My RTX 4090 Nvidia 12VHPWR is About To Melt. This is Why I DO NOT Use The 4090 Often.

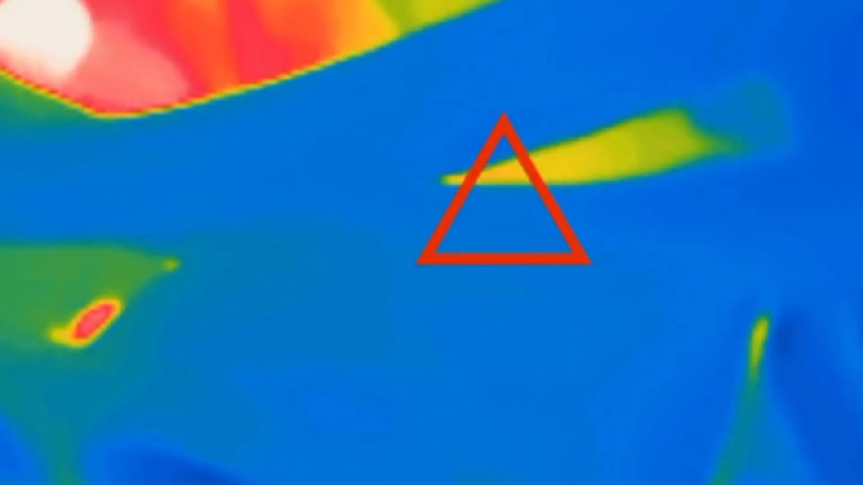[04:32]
because for some reason the microphone goes bad it just yeah it turns like trash here whenever I recorded with this but anyway right now where
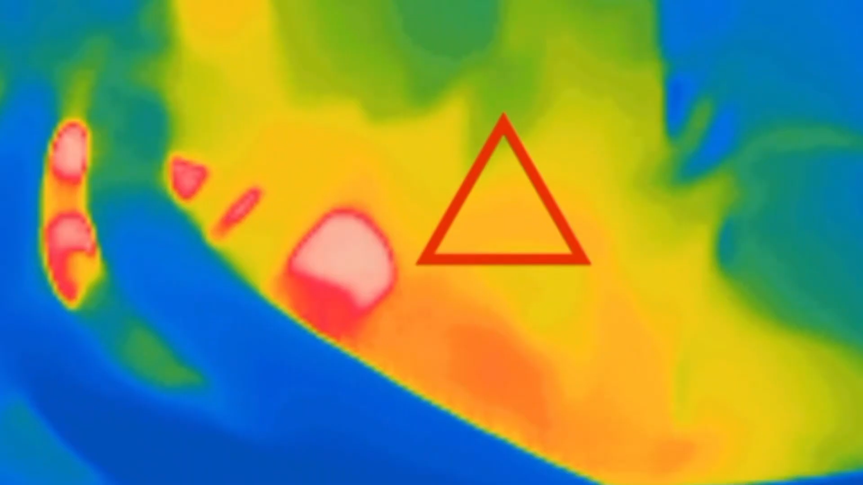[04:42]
the triangle is that is where I am aiming okay so you can see the this is a band here okay of
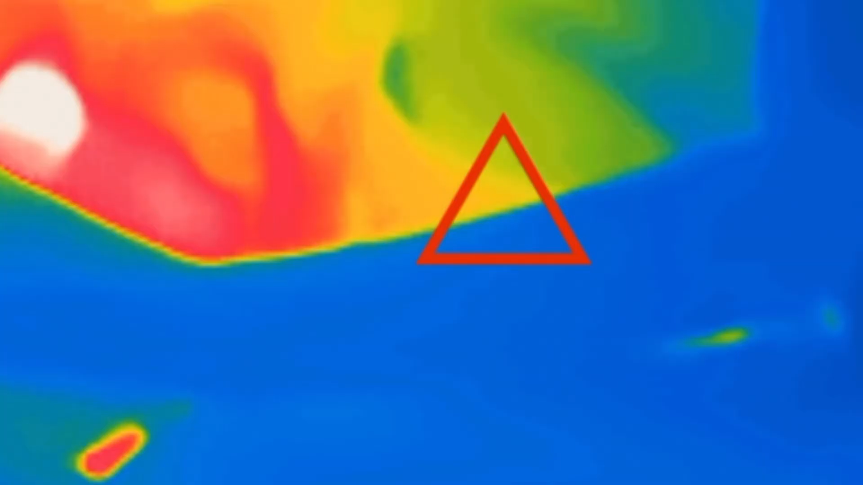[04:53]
power let's get a little bit closer and as you can see nothing getting too
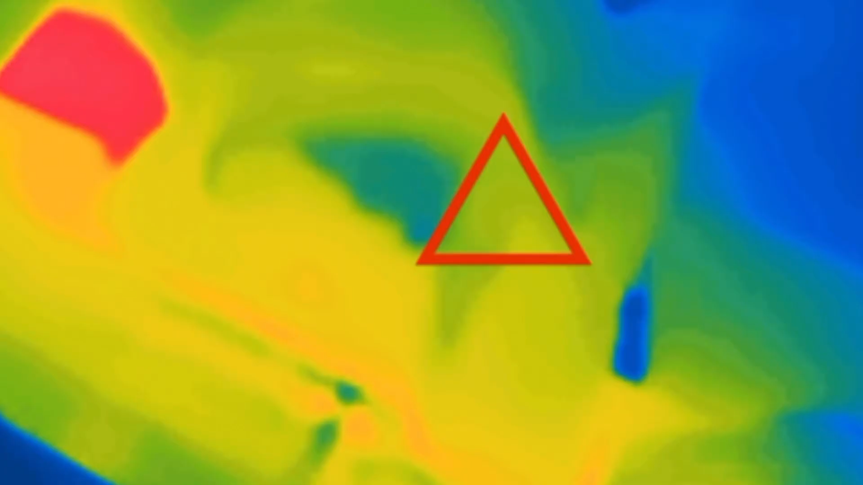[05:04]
hot nothing overheating everything looks perfect but apparently this was
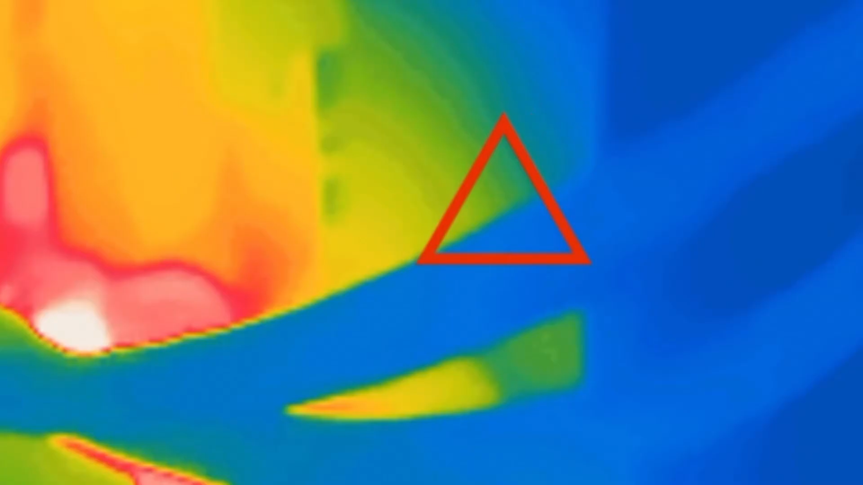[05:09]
not enough for NVIDIA they wanted to screw it up by
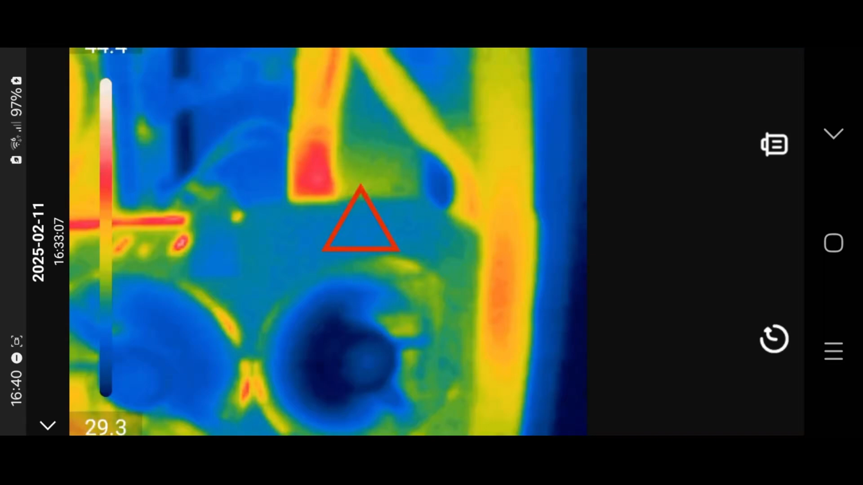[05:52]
and as you can see there we
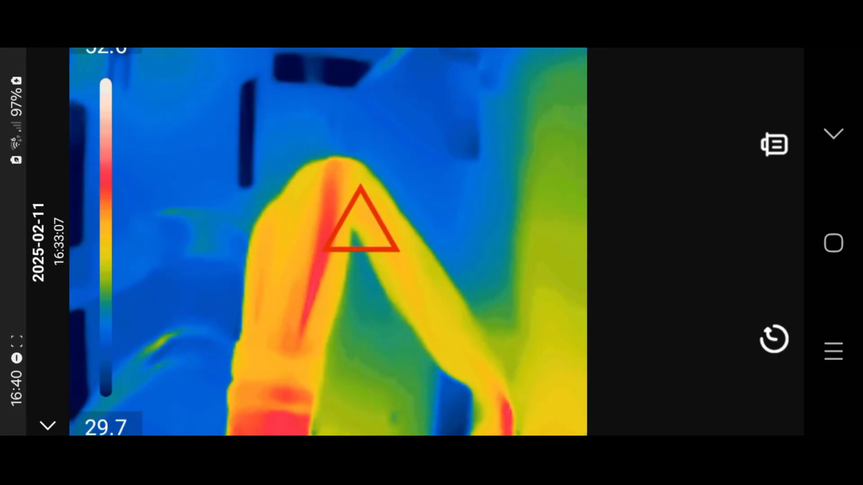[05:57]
are experiencing problems with
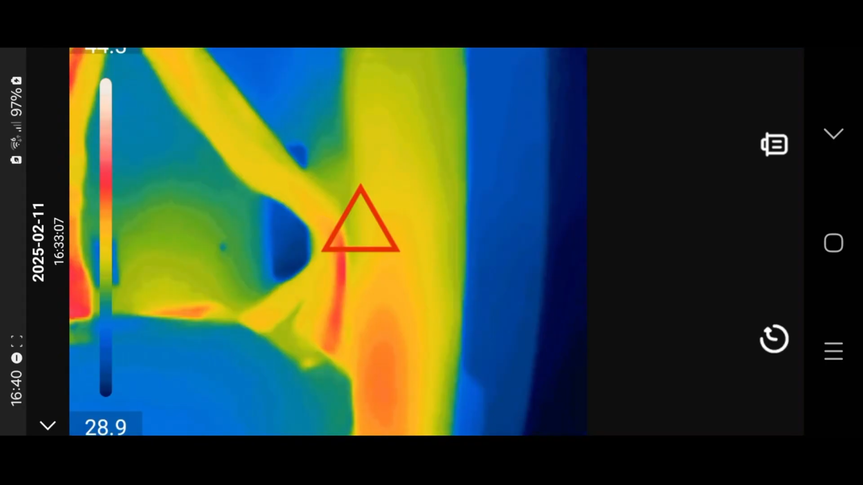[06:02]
that cable there getting pretty hot if I back off you can even see it from here
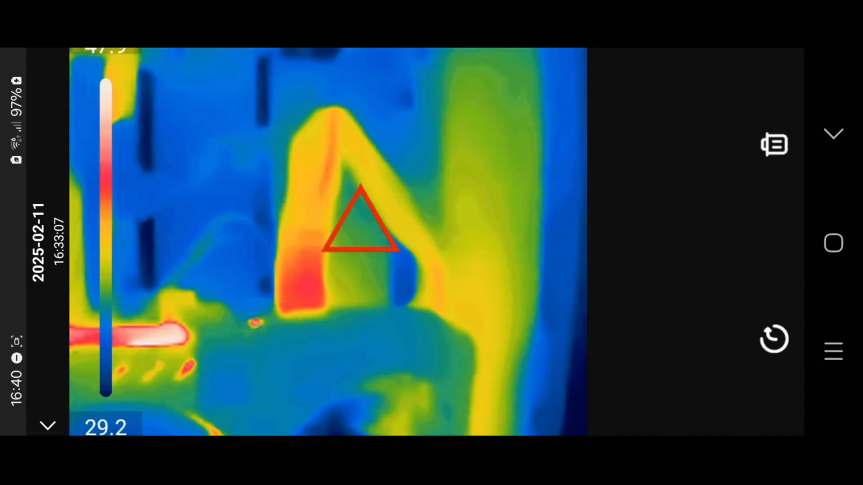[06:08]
and as I go and look at the back you can see it there even better
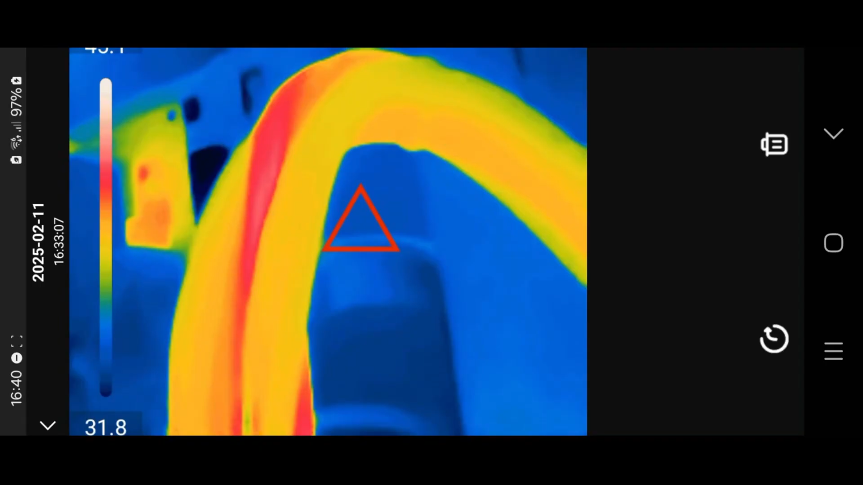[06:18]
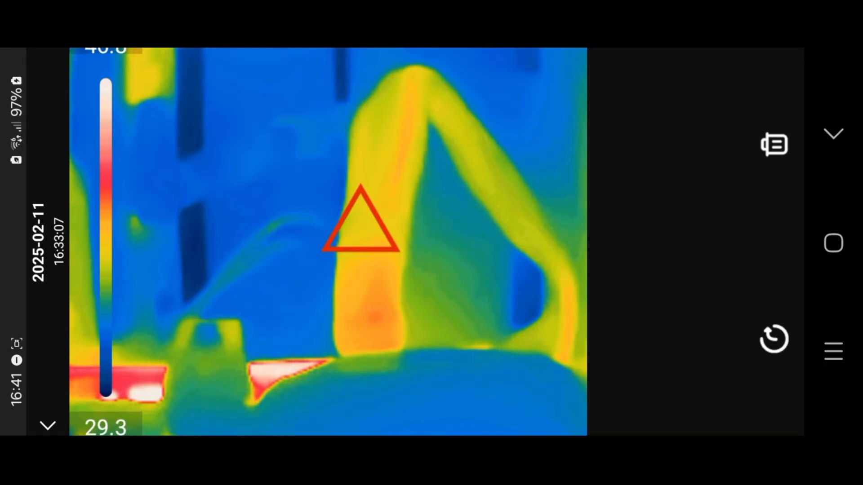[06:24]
now yes there's hot air right now you know blazing up against that
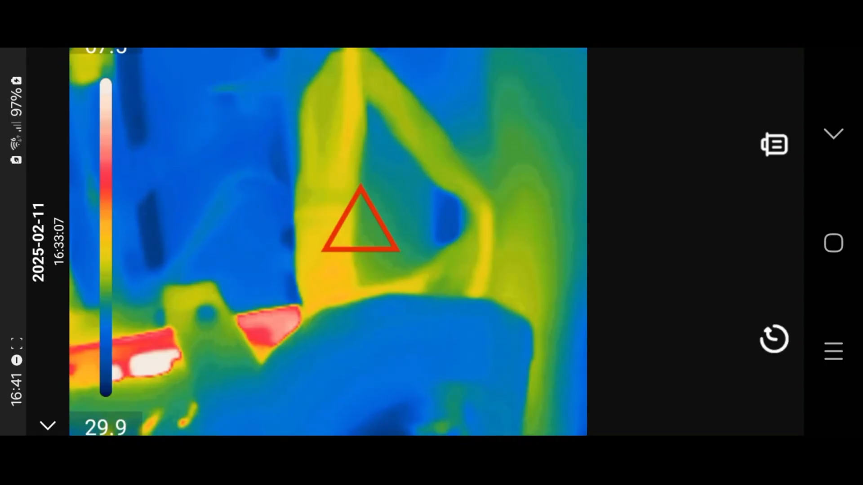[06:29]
power connector but even if I back off of it you can still see the the one cable there 12 volts that is getting hot
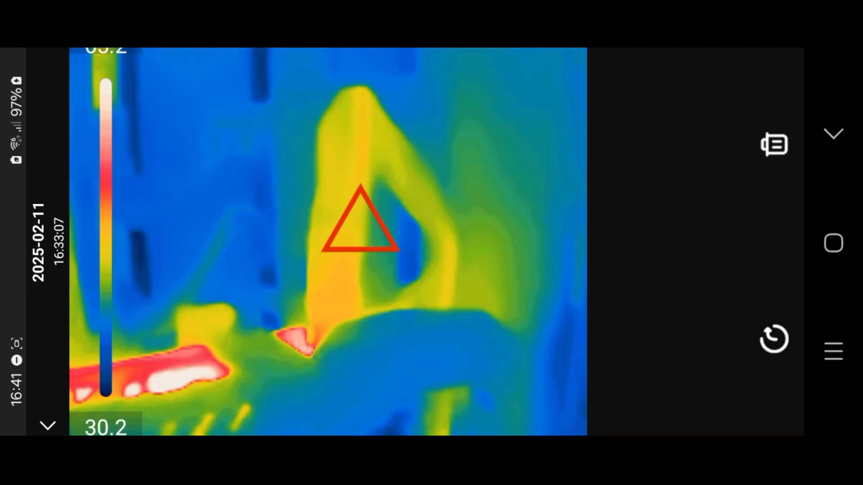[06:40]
and this is why I don't really use the 4090 that much because I feel like I feel like at any point
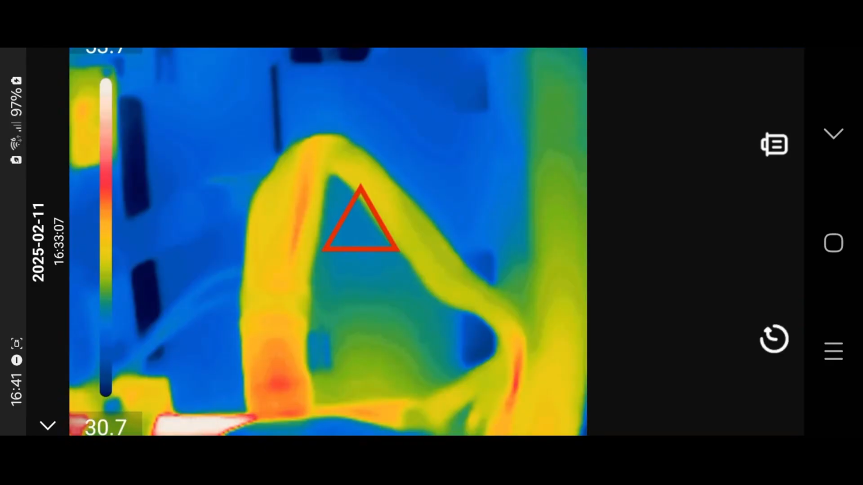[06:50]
this thing is just going to start melting on me and so yeah it's a shame really you can see it from here